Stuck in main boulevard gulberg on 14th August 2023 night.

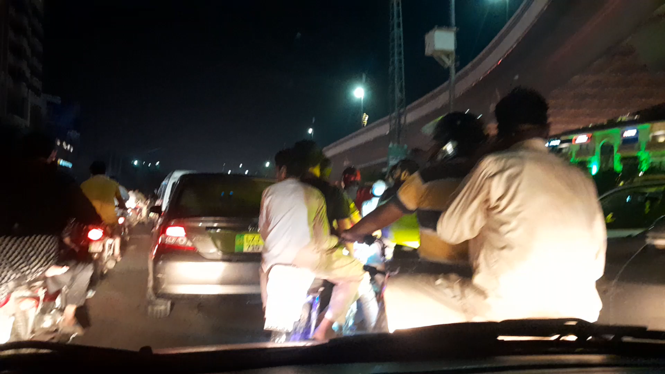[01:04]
पहले की है, बिल्कुल ऐसा ही है। और अब हम ये सोच रहे हैं कि हमने जाना कहाँ से घर पे, हम रास्ता ढूंढ रहे हैं और लोग, मैं कहती हूँ कि लड़के बच्चे अभी ये देखो ये बच्चे हैं ना ग्रीन कपड़े पहने हुए हैं,
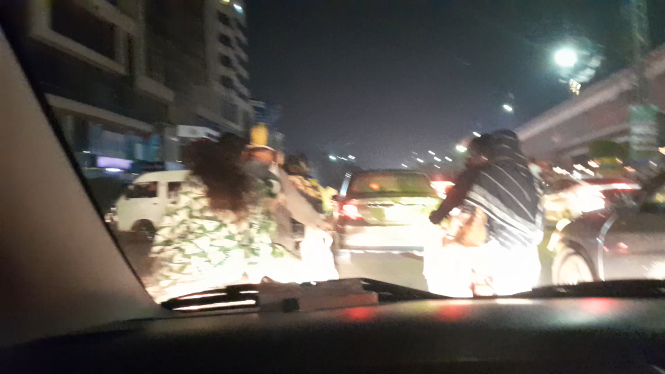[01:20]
ये करना इधर या नहीं इसमें नहीं चले जाते
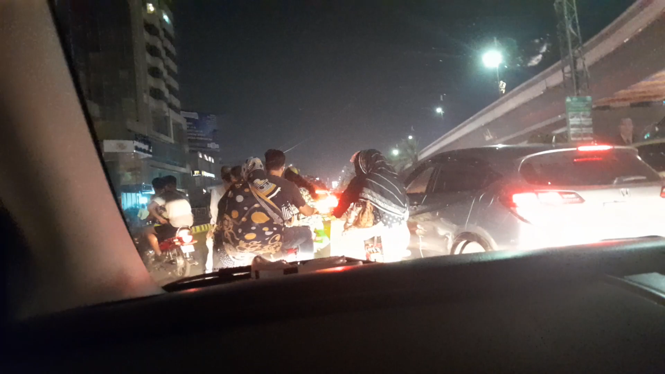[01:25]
हैं घर जाते हैं चल इधर अपोजिट चले जाए उधर भी गाड़ियाँ मिल रही हैं बेहतर है चले देखो।
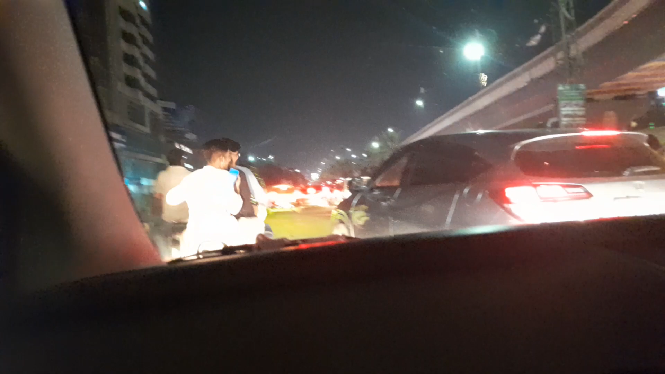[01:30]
हाँ जी जी जी दोनों बैठे हैं।
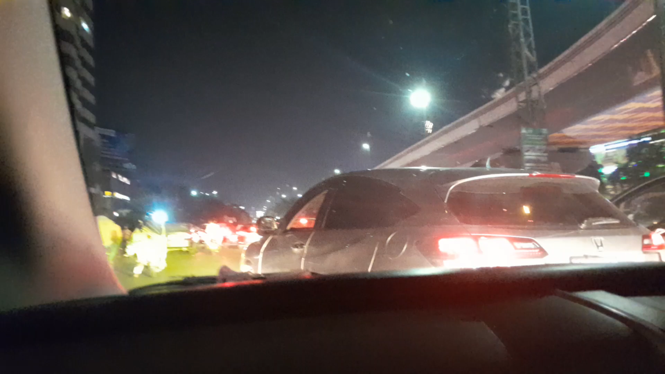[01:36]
तो अभी ये देखें जी आगे अगर सबको
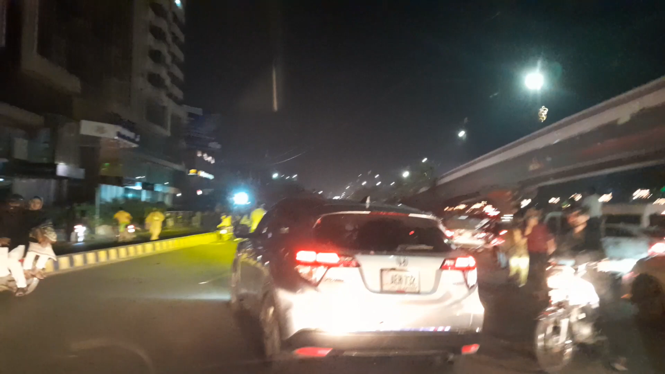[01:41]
पता लगा वो आगे तक सब गाड़ी के ऊपर बैठे हुए बिल्कुल। हाँ। और गाड़ी चल रही है उनको कुछ भी नहीं हो रहा ये सब वन वे जा रहे हैं, हमने कहा हम भी वन वे जाके देख लेंगे होता क्या होता है।
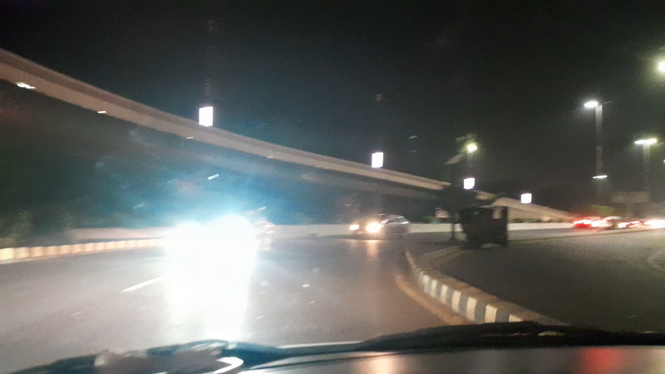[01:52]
और दूसरी बात ये क्या अभी ट्रैफिक ब्लॉक है और अब मुझे तो लगता है MMB ये वो सब बंद होगा। खैर मैं अब आपको ये बताना चाह रही हूँ कि जी ये हालात हैं इस टाइम बाहर के, तो आपने अगर 12 बजे के बाद निकलना है तो फिर आप सोच लें।
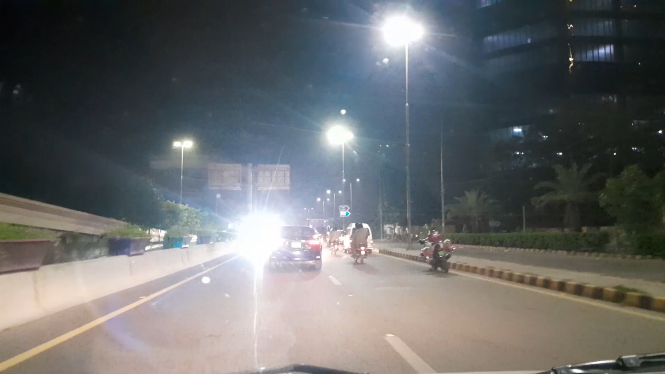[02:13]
मैं जब वीडियो अपलोड करूँगी मुझे लगता है 12 से कोई 10 मिनट पहले या 15 मिनट हो गए होंगे,
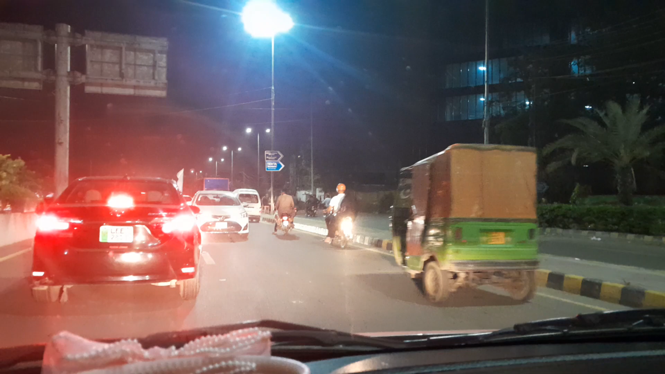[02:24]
11:45 हो गए होंगे अभी, ये 11 है।
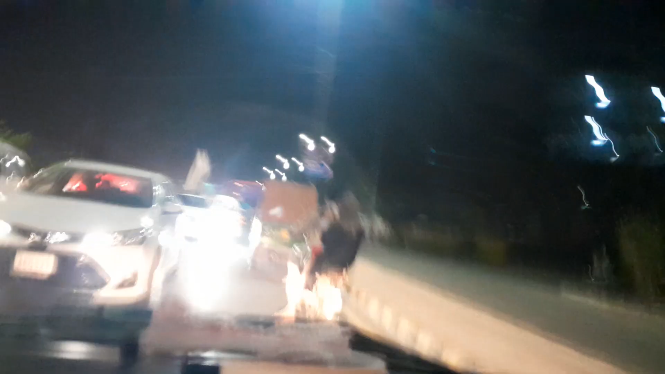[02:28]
ये अंकल बीच में खड़े होके क्या कर रहे हैं ये पता नहीं क्या सोच रहे हैं। लड़की है ना जिसको, और फिर वो बोल भी रही है आंटी जी लड़की है।
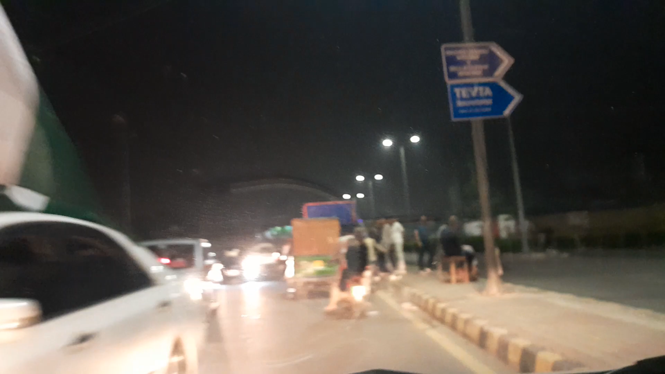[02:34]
आप इधर अंदर क्या करना चाह रहे हैं,
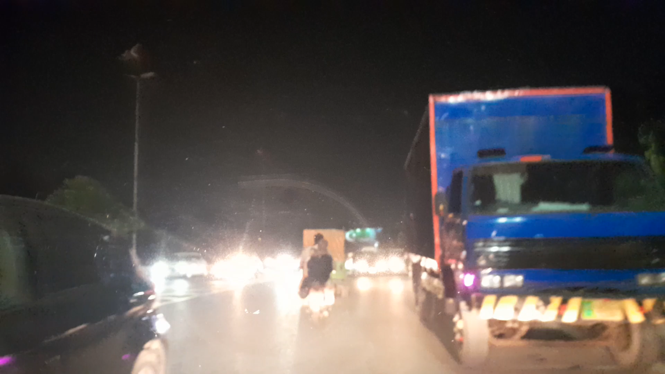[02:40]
वो देखो उन्होंने गली बंद की है बेचारे, ये वाली गली बंद है,
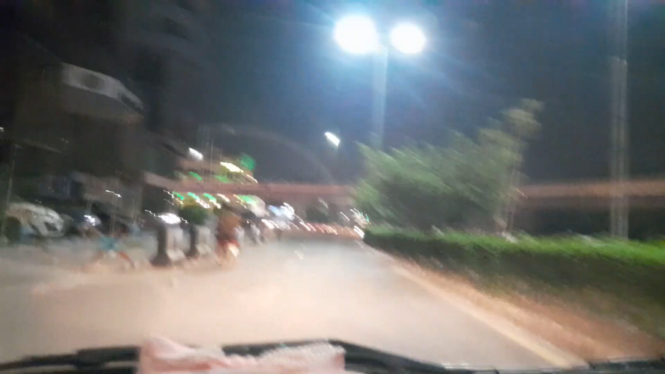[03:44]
आहिस्ता चलाए अच्छा ओके अच्छा हिल रही है प्लेट्स अच्छा अच्छा कोई बात नहीं।
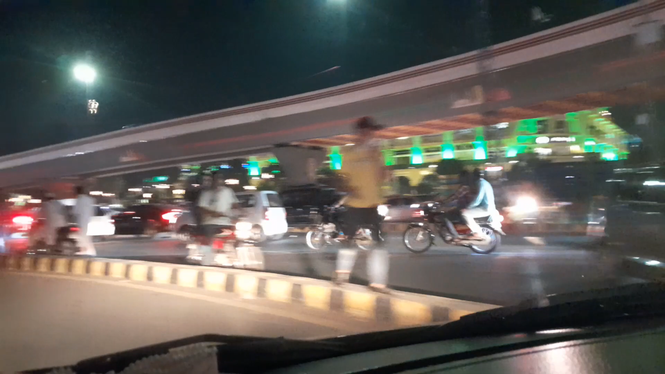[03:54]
ये देखें जी इधर क्या हो रहा है, दो जन दोबारा रश में आ गए और हम लेकिन थोड़ी साइड में यार रुक के देखना वो देखें। हाँ। इसकी वजह से रश हुआ है। हाँ।
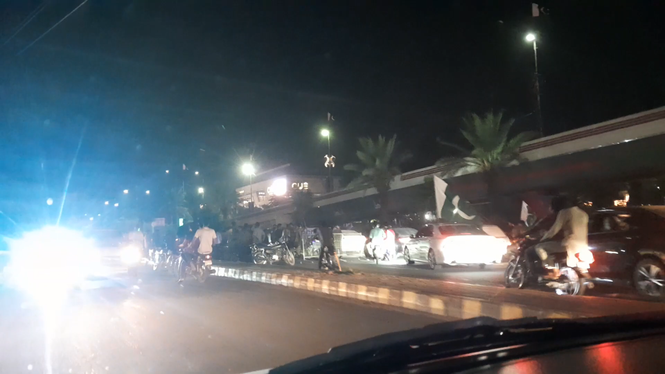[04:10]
जी जी जी जी खुशहाली ऊपर
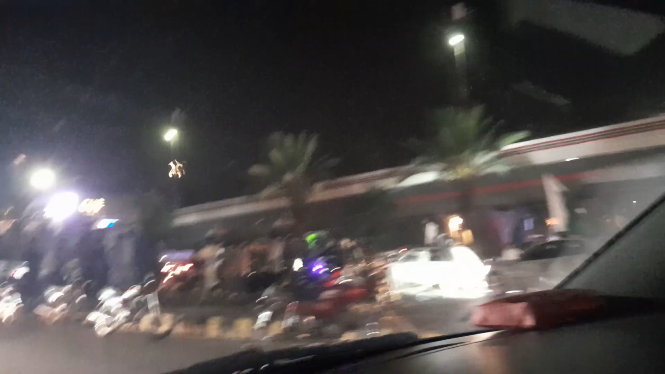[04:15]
पुलिस अंकल ने सारे लड़कों को रोका हुआ है,
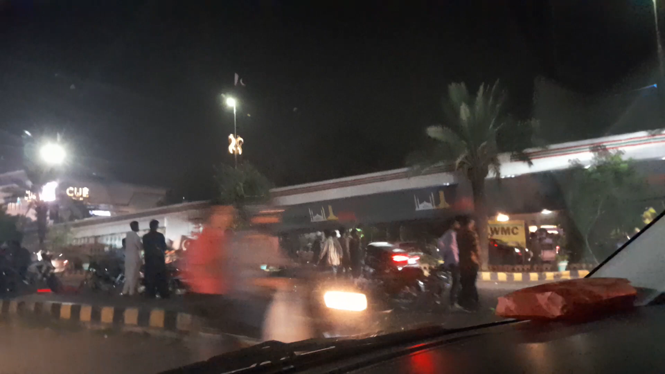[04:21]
सबकी बाइक्स को रोक दिया जी जी। नहीं हमें रोका हुआ नहीं है, खुद ही रोके हुए हैं अभी, यहाँ यही सारा कुछ होना होगा ना। सर्विस पे रहिए मेन पे आ जाए मेन पे या मेन पे आके फिर दोबारा लेफ्ट ही हो जाना।
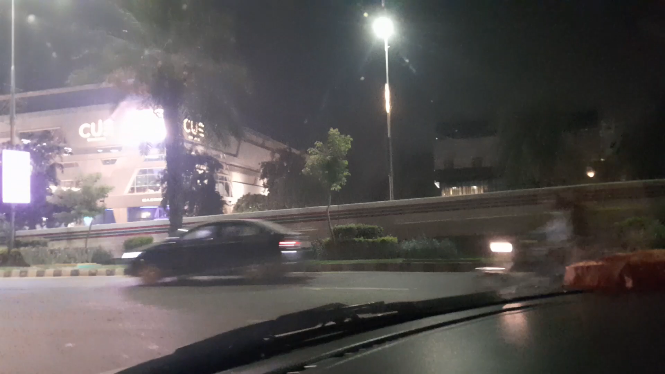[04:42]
अच्छा अब इधर आगे तो कोई मसला नहीं है।